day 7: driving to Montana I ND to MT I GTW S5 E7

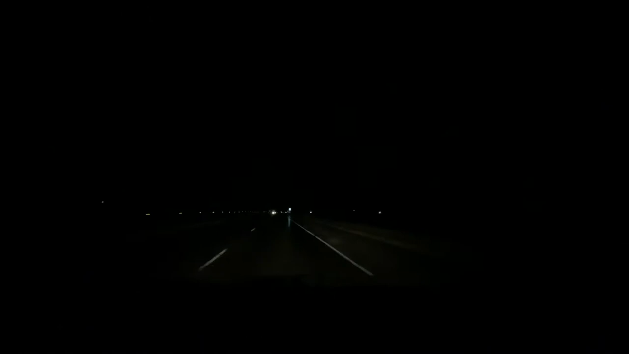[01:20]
Whoa, they're all in the, whoa, that was cool. All right, come on, do one in front of me, right in front. Right in front. Across. Oh my god, I hope you could see that on the video. That was so cool. Thank you, universe. Bruh, that was sick. Wow, it's light out.